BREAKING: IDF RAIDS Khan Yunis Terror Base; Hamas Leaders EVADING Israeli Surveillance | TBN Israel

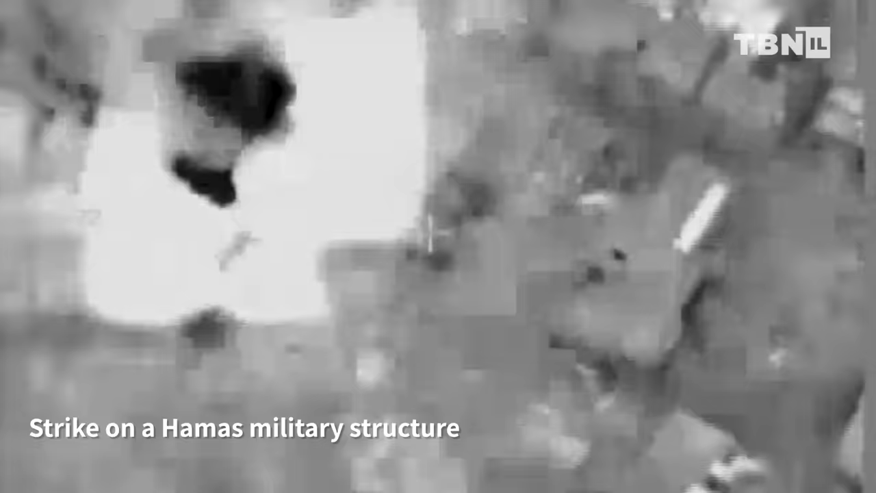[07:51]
aircraft commenced an attack on Hamas terror locations that was coordinated with the ground forces.